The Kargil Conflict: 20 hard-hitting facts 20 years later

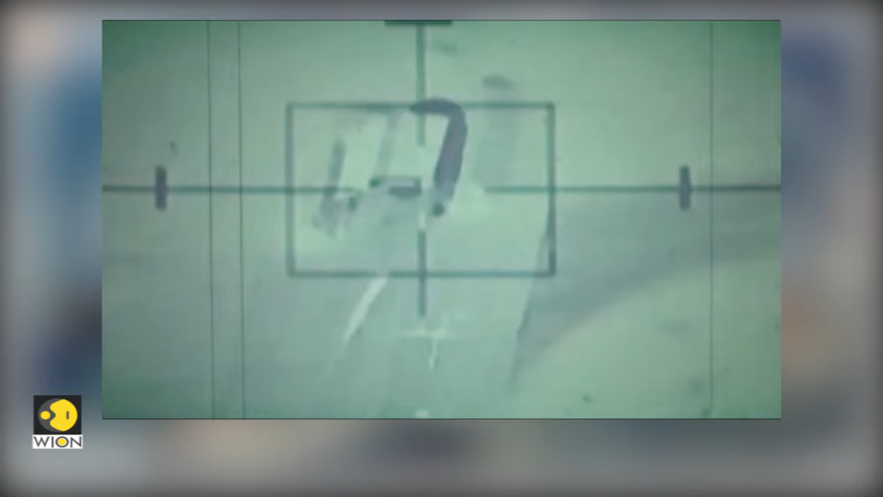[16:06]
Indian Air Force's deadly MiGs and Mirage 2000s dealt a destructive blow to the entrenched enemy.